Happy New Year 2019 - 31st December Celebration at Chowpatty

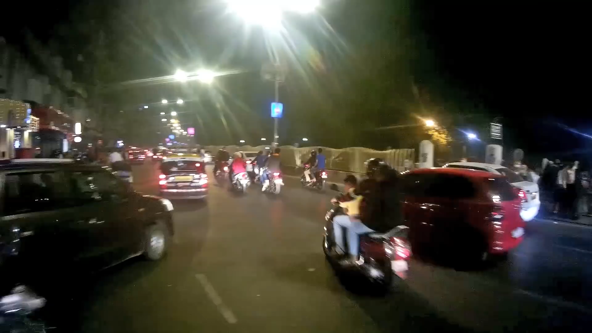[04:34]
भी आ रहे है चोपाटे की और या नरिमन पॉंट की और जा रहे है